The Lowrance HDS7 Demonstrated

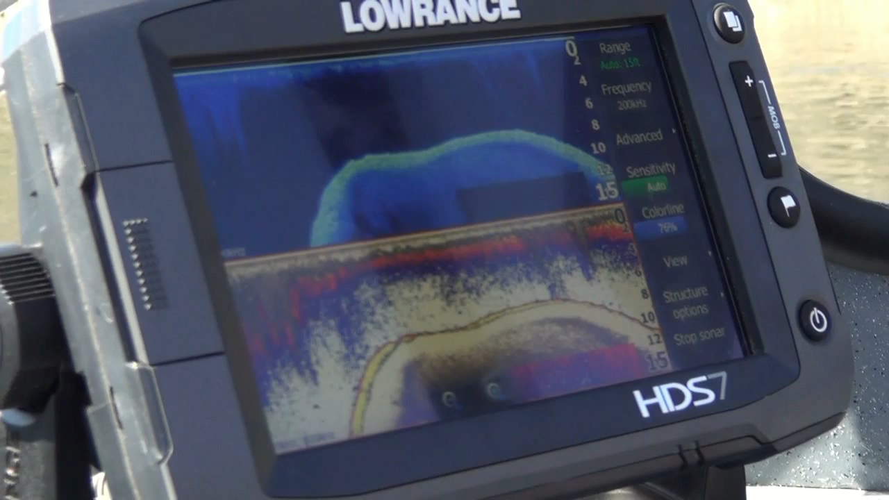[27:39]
boy we just went over a tree a minute ago that submerged probably about 20 feet down and the difference on that structure skiing was so dramatic it was just like taking a picture it looked like we could almost see the leaves on the tree that was down there
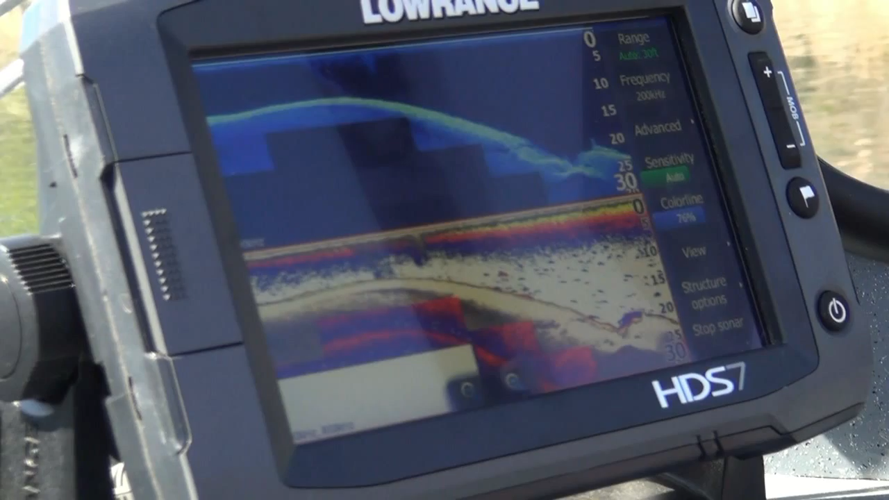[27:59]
rather than the two-dimensional screen that our sauna gives us we can run over that again I'll really zoom in
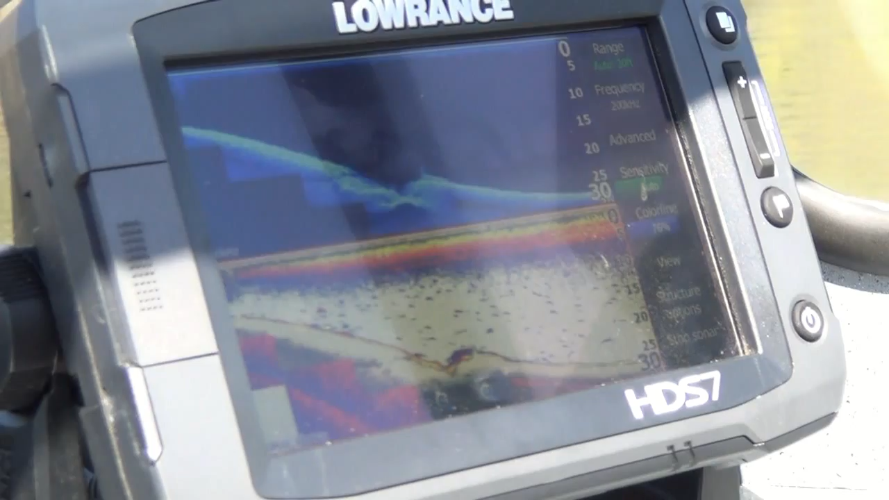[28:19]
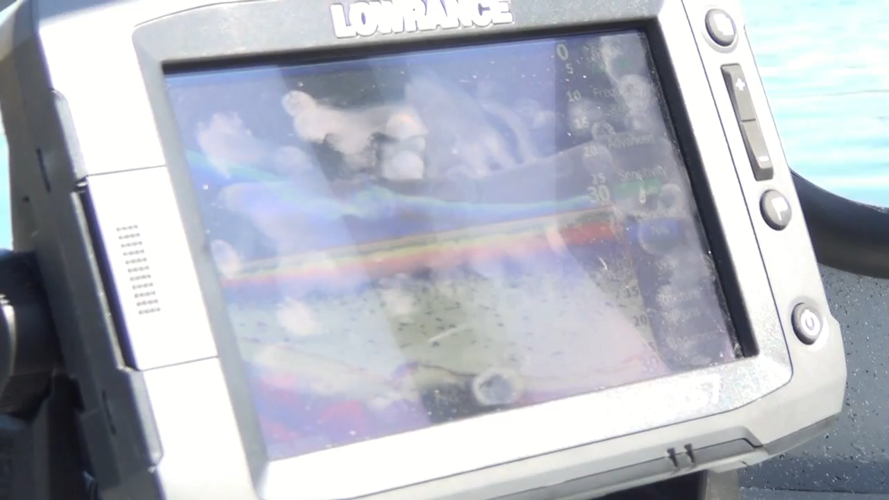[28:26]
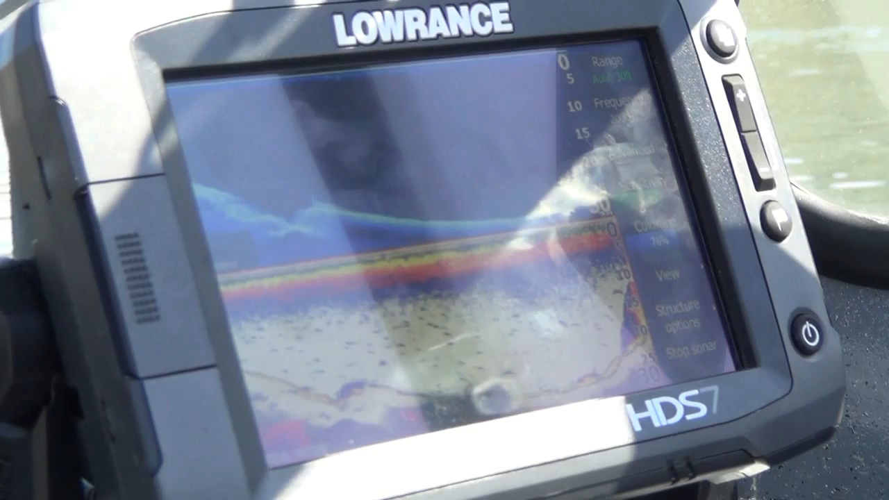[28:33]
right here here we have a tree down here here's a very nice clear image of what the tree looks like here
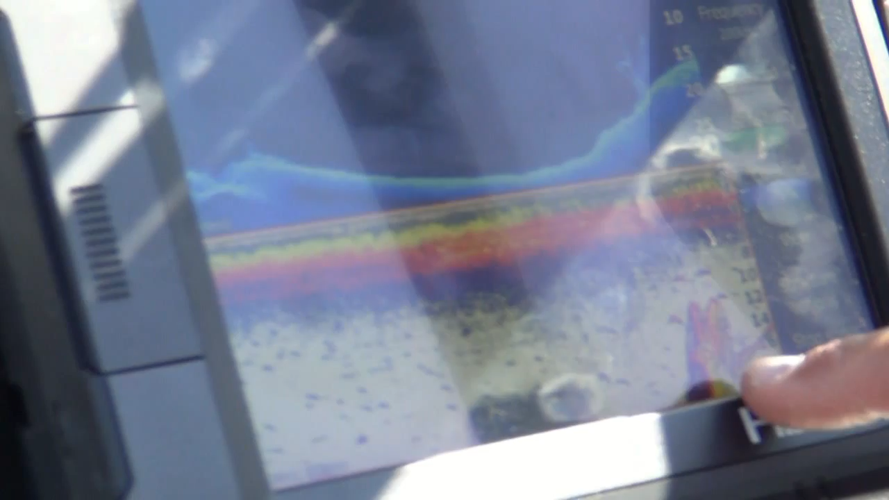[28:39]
it's just your typical sonar it's a little bit tough to see on there but here the tree we can clearly see the main trunk with a couple limbs off to the side
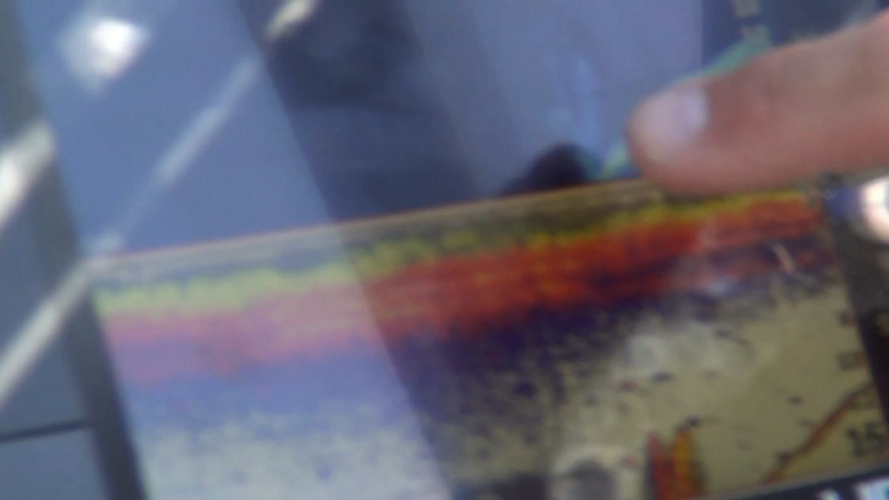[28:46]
that's how much clear structure skiing is
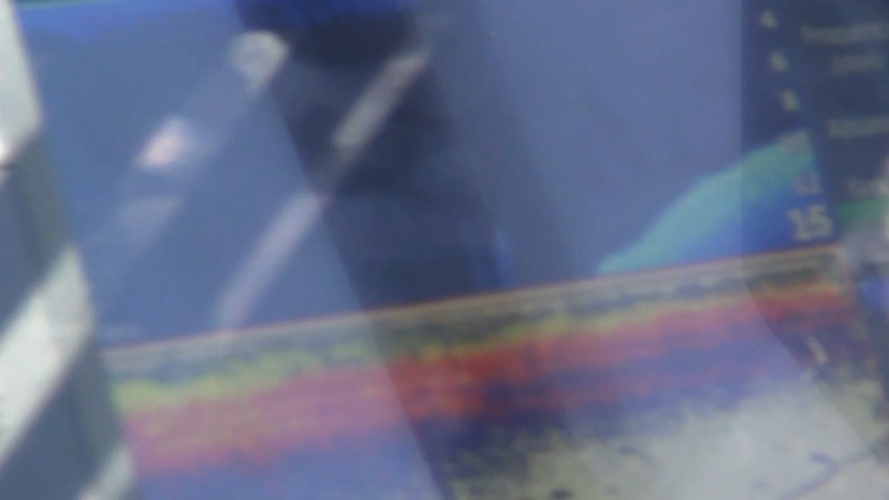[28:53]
oh yeah the detail's amazing here it's these pilings from the pier that we're up against
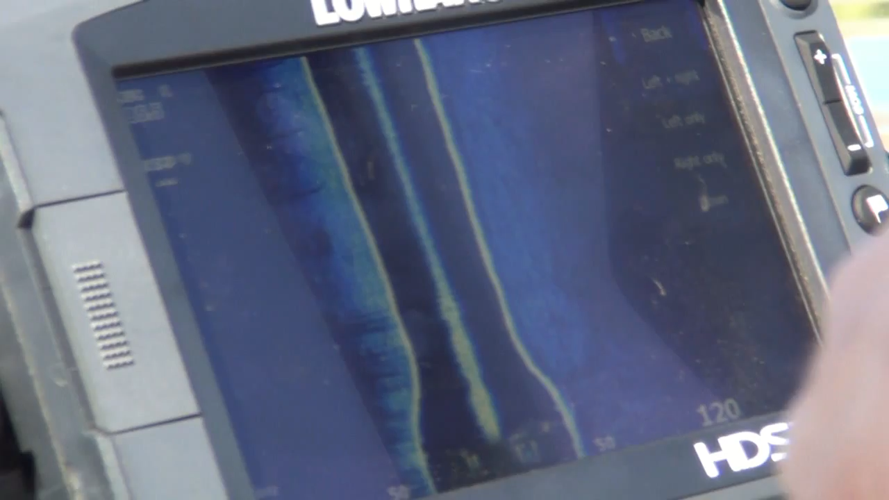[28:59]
each piling coming down there we can see where the footing comes right down to the bottom oh gosh
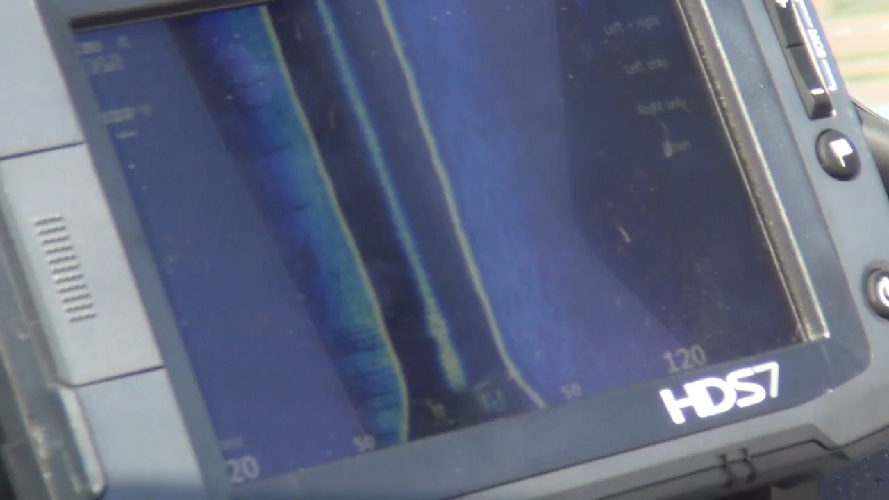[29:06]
yeah and now this little gray line this little white line that's showing up here there's a cable that runs underneath there and that's what that is underneath the dock
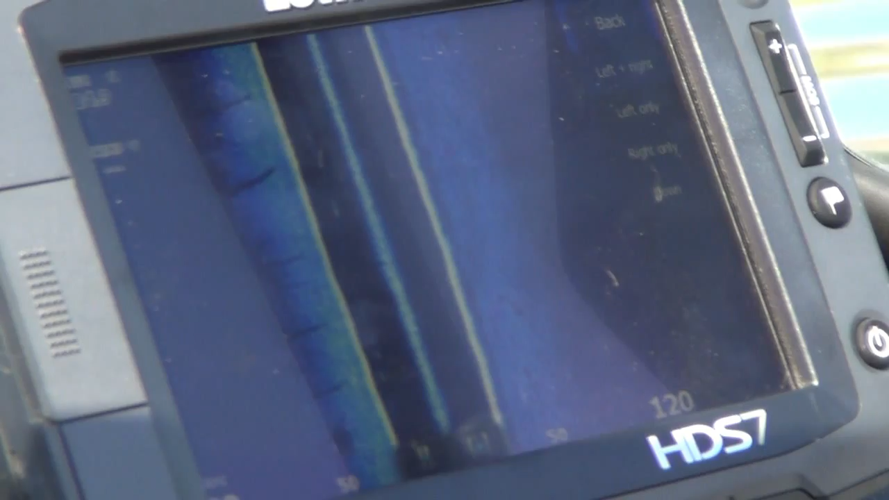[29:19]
but we see each one of the pilings that come down off this dock that we're going alongside out here
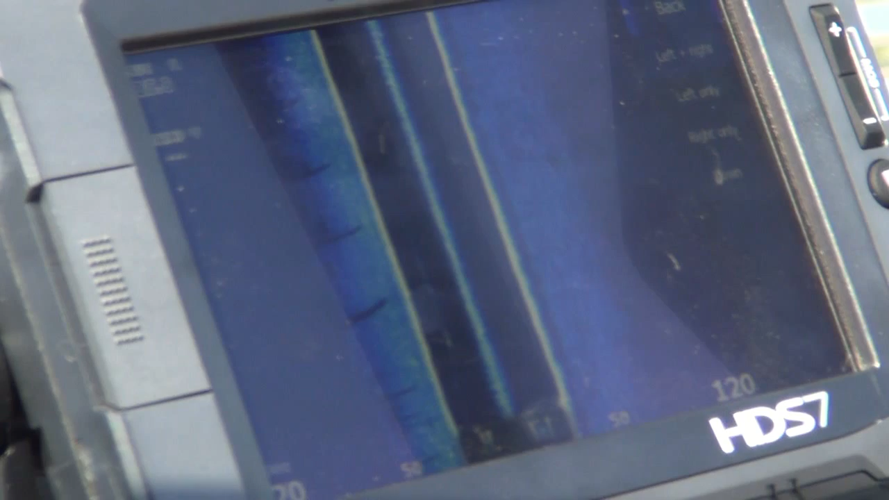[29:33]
we can see we're probably 10 yards off of that
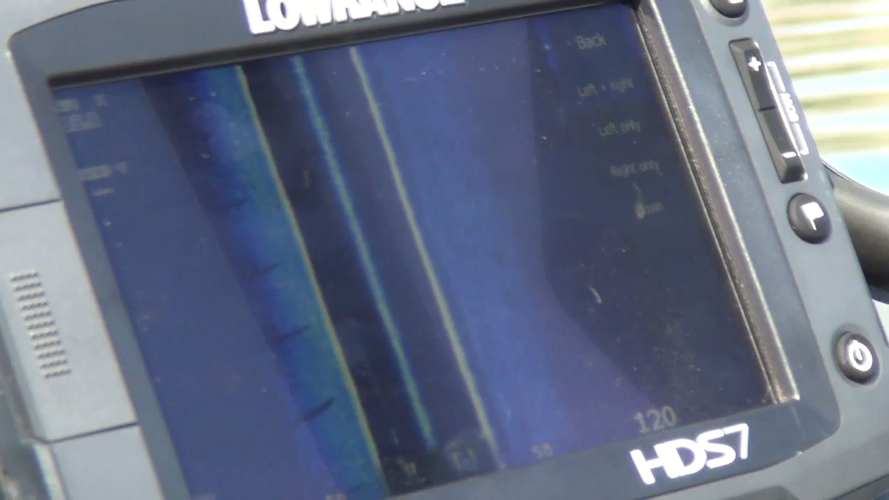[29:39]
and all those pilings are showing up on here as we go past them yep it's a very clean bottom down there we don't see any boulders down there on the bottom out to the left